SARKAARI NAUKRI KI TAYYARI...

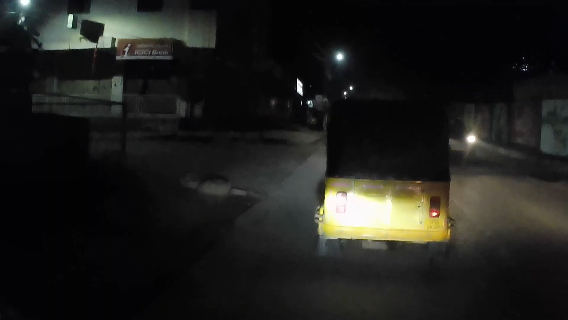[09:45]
ओके गाइस, यहाँ से लेफ्ट लेंगे और ये घुसे हम अपनी गली में।